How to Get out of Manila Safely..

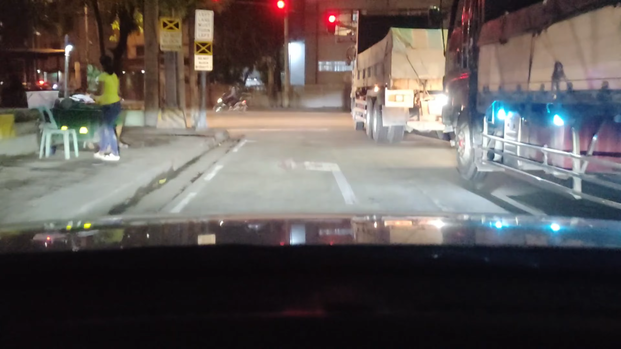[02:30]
Yung kit nam, patawidun Patawidun, patawidun, left side kalihwa onli Tapos naman sa, right more side Feeding the red shipwitinkanan Observe balansa road markings
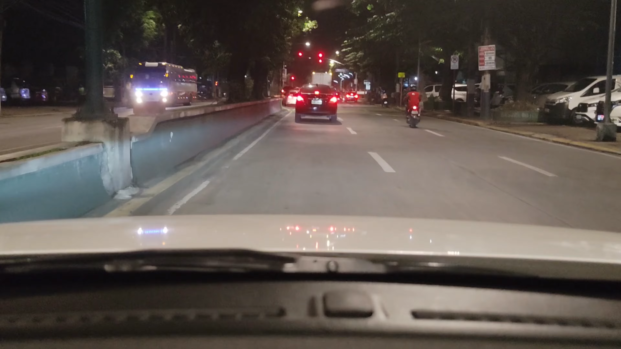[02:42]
Etoh, stop light naman pahaliwa naman toh Kogunadusadawa Imbedihana amabalakalak Ayana, kuhuna Okay, maraminahaparada Lepin, right, samadamaringatyan
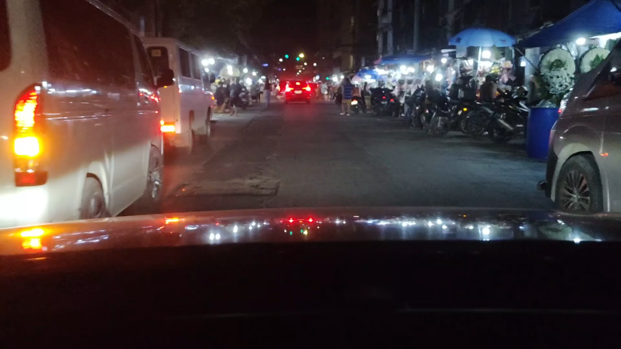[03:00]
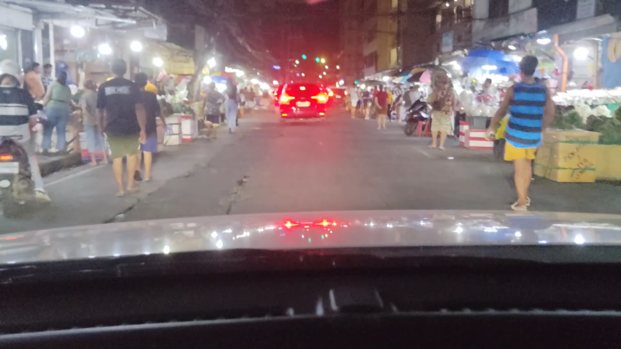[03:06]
May mamatawimimata Mata matawid bisimbishye
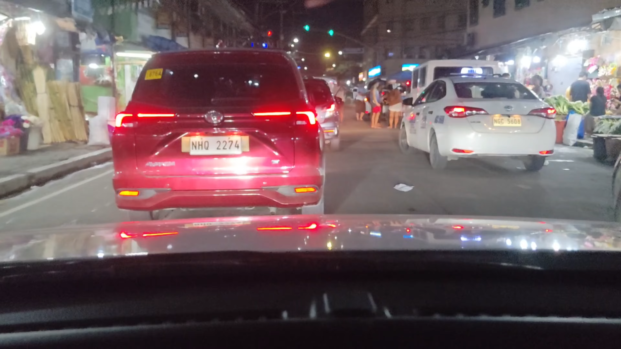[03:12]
Oh, yan, pagna goyung greea Pagna goyung wa, step light